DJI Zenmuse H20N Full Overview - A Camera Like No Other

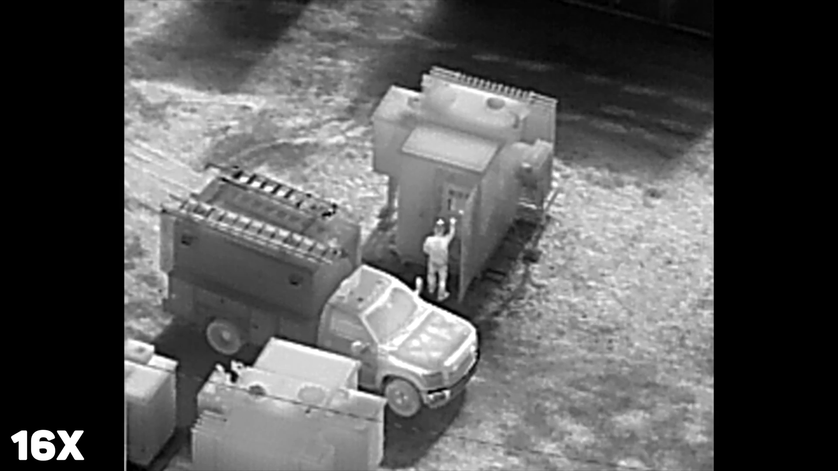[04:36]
which I have to say is actually pretty decent.
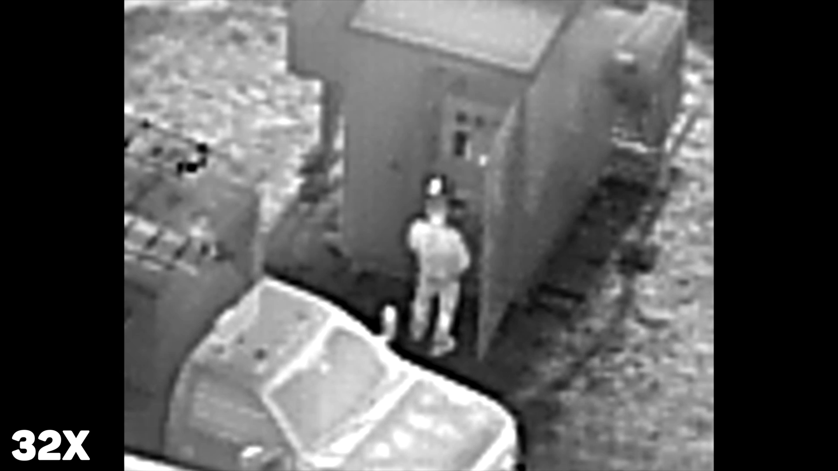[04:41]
I'm used to digitally zooming on thermal cameras basically being pointless, but this actually retains some detail, making it somewhat usable. Okay, so those are all of the daytime examples that I have from this camera to share with you.
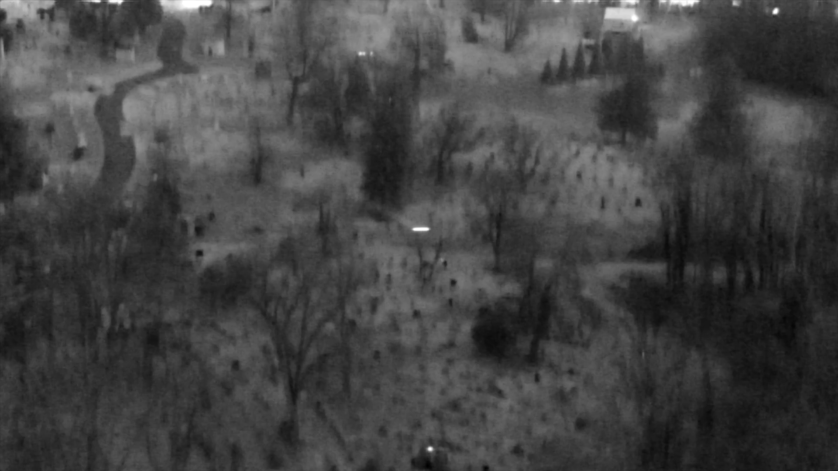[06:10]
Popping my drone up over the trees and looking down into the cemetery shows again how powerful the starlight sensor in the H20N is.
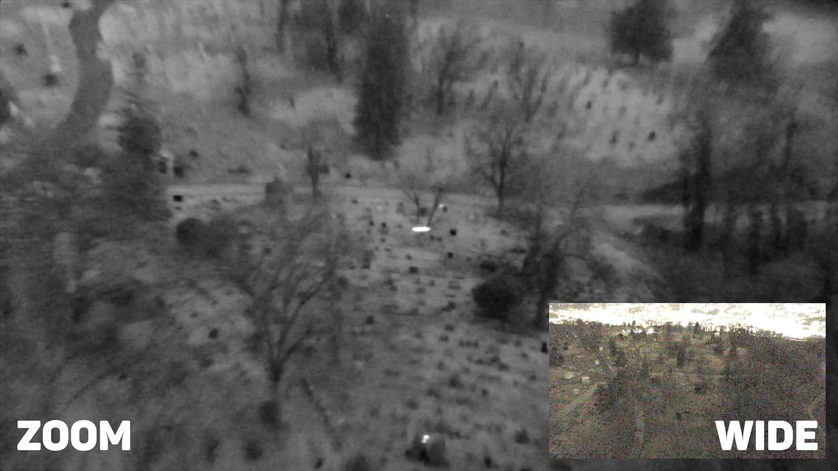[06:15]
There's absolutely no light to help this camera see, but it's still able to show the outline of the tombstones and roads.
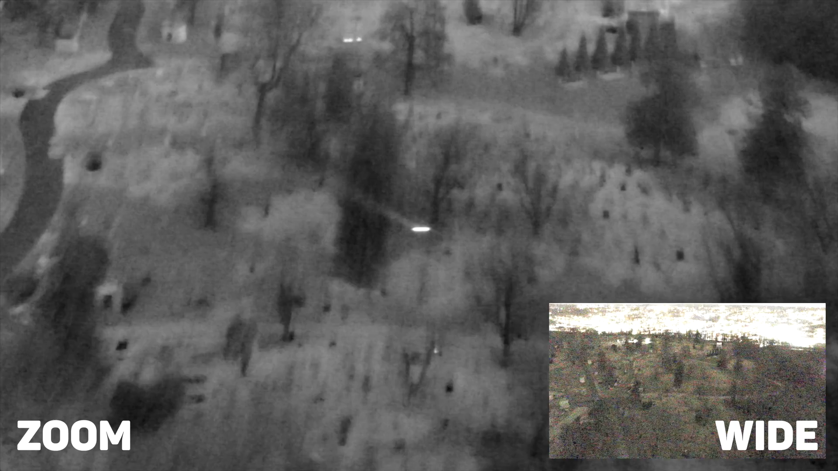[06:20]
My only gripe with using it in an environment this dark is how low the frame rate is on the camera as it tries to compensate for there being absolutely no light.
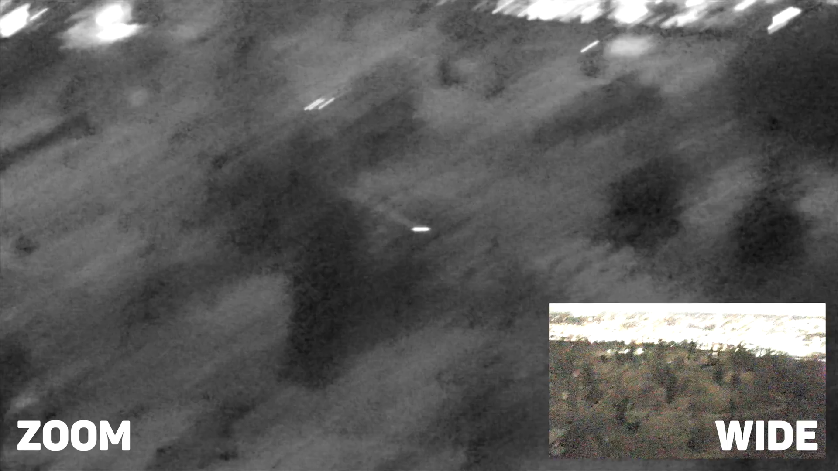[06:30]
Like you can see as I make small movements, the frame lags a bit, there's a little bit of motion blur, and that's because the frame rate drops to 10 FPS as it tries to accommodate for such a dark environment.
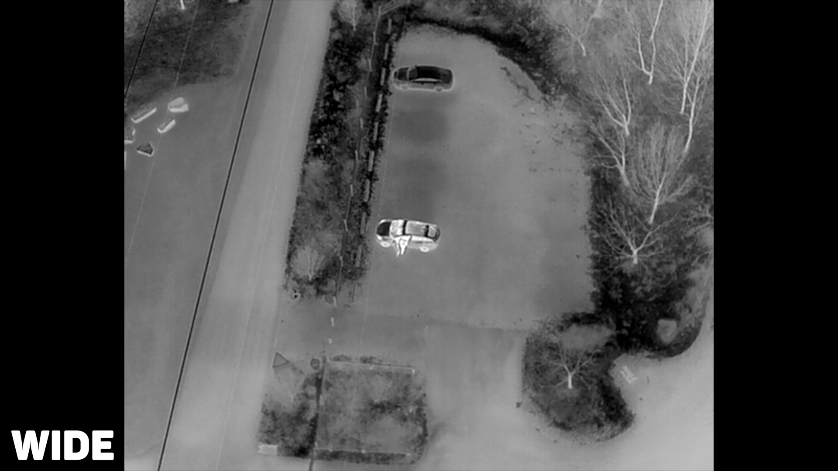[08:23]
I want to show some examples from the thermal sensors because I think that this is where the H20N really shows its power. From above the trees at about 300 feet, the wide camera can easily pick up heat signatures on the ground like, say, a person that you might be looking for.
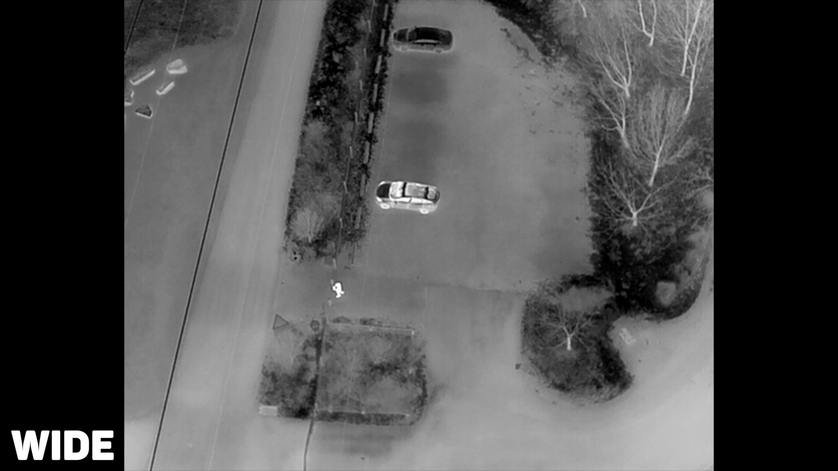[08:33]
With any other drone equipped with a thermal camera, you could try and fly lower to get a better look at your area of interest, or you could rely on the digital zoom, which really wouldn't give you much more clarity.
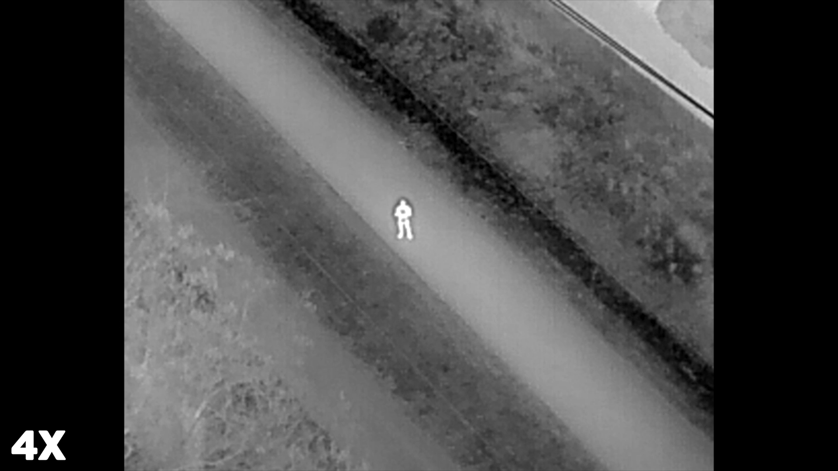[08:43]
With that second camera, though, you can get an 8x optical zoom for a far better look at that subject,
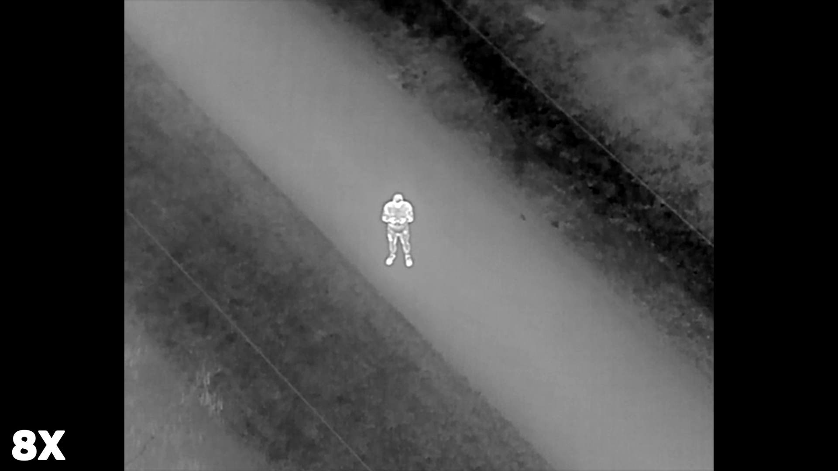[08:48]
again, from a very high altitude, making it much quicker to zoom down and verify what you're looking at.
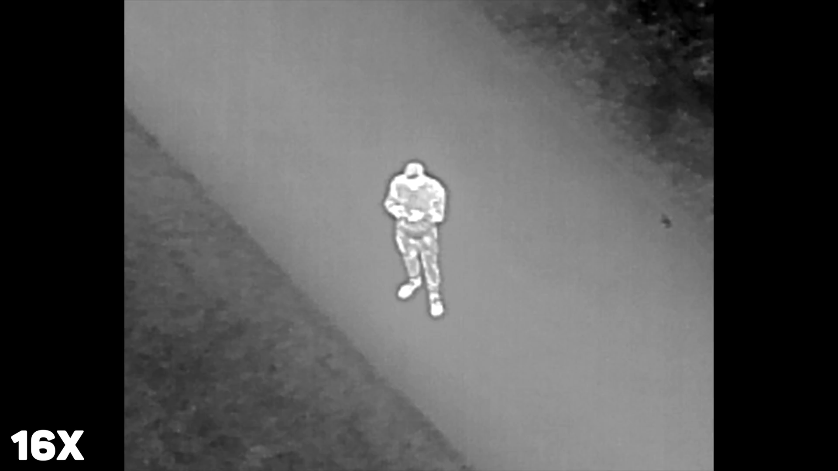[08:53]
Getting back to our view up over the trees of the cemetery,
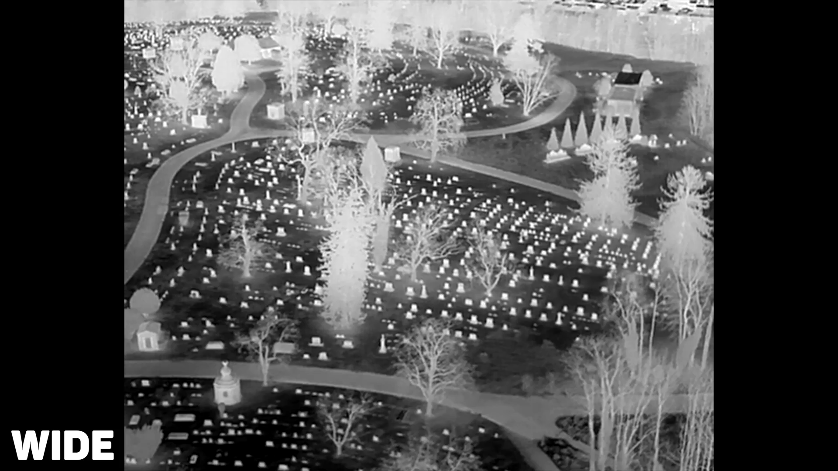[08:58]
the wide thermal camera gives us a great overview of the land, allowing us to effectively scan the area for any heat signatures.
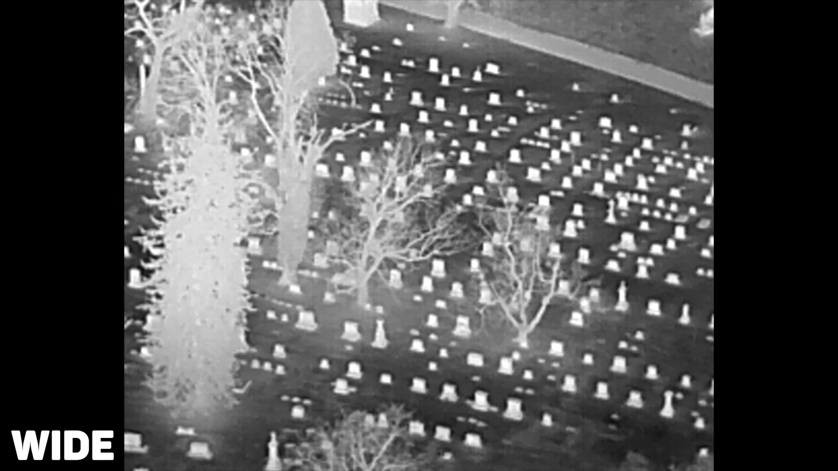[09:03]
With the added zoom, we could hold our vantage point and get a closer look on the ground without having to move around, basically as I've been harping on for this entire video. I find this to be a far better way to search areas at nighttime, as the 30Hz refresh rate makes the video feed silky smooth. Because of this, I like to use the thermal camera as my main method of collecting information and navigating at nighttime,
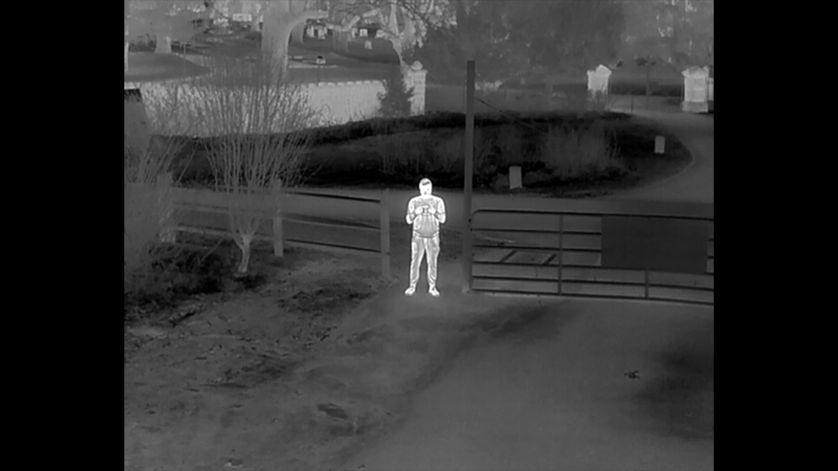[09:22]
and then if I need to get a more clear view, I flip over to the zoom camera as it shows more detail at nighttime. If you're trying to find someone at night, for example, and you needed to confirm their identity, this would be a really good way to do so.
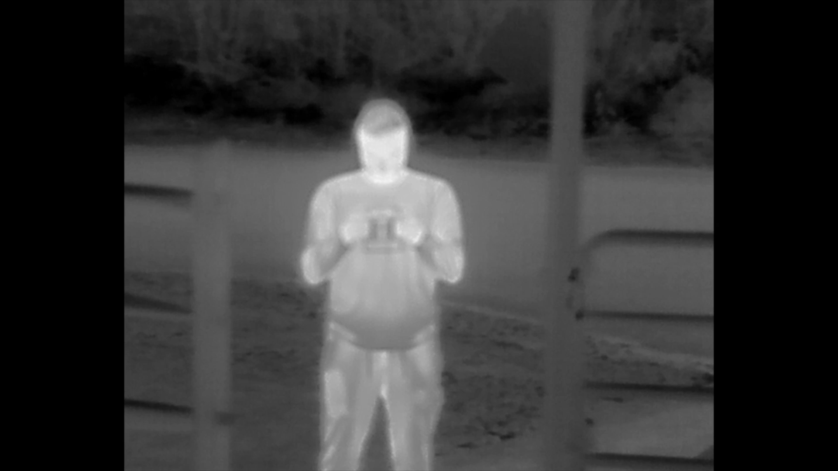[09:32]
Like all the other examples, I'll have some files left down below in the description, so you can check them out for yourself in their full resolution on your computer.
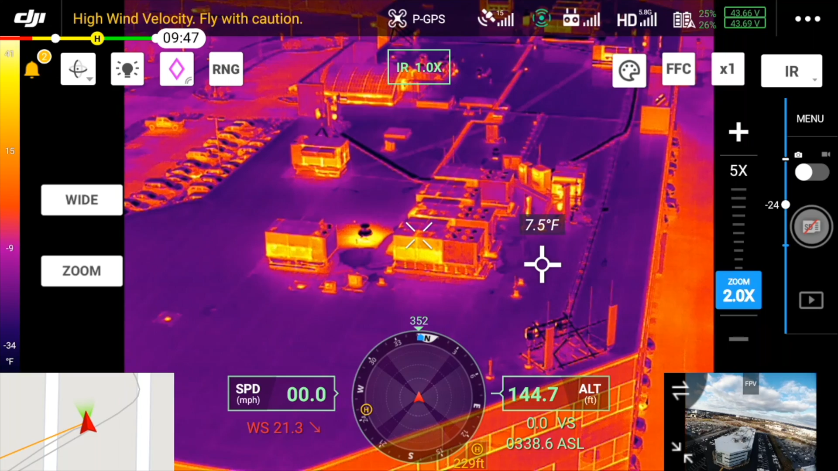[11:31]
On screen: spot 7.5°F
Directly from the app, you can find temperature data by tapping on the screen. Using area measurement, you can find the hottest, lowest, and average temperature of a selected area. You can receive alerts through the temperature alarm feature, when a certain area exceeds your predefined temperature limit. And there are plenty of ways to customize the viewing experience, through isotherms and different color palettes.
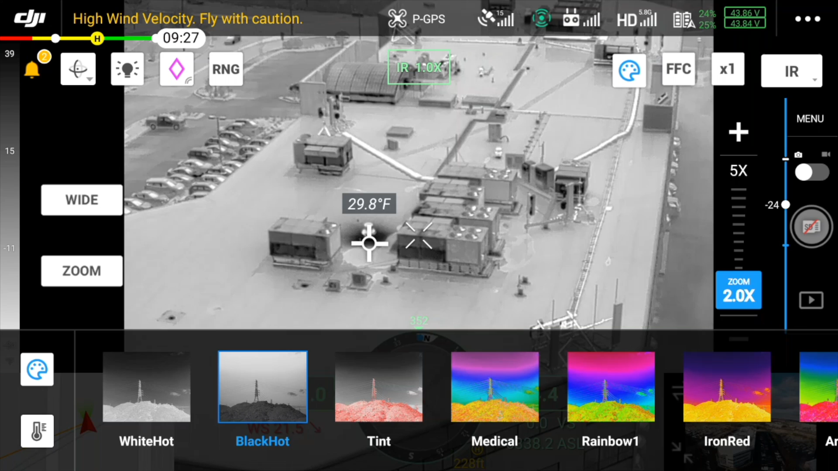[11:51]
On screen: spot 29.8°F
So, the H20N is unlike any camera made for DJI's drones, but that doesn't mean that it's been made for everybody.